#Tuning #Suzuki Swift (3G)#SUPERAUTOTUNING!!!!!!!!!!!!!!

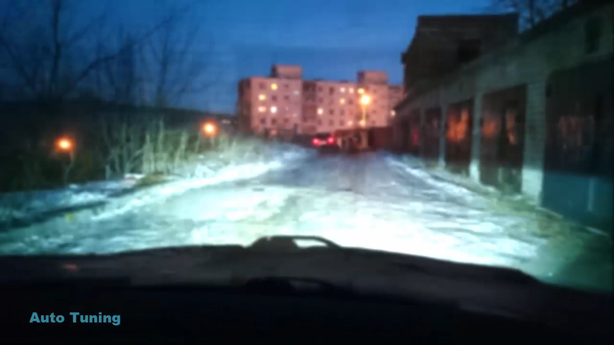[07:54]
Напоминаю, в линзе стоит 35 Вт 8000 К. В туманках тоже 35 Вт 8000 К. По ощущениям светит чуть лучше, чем галоген.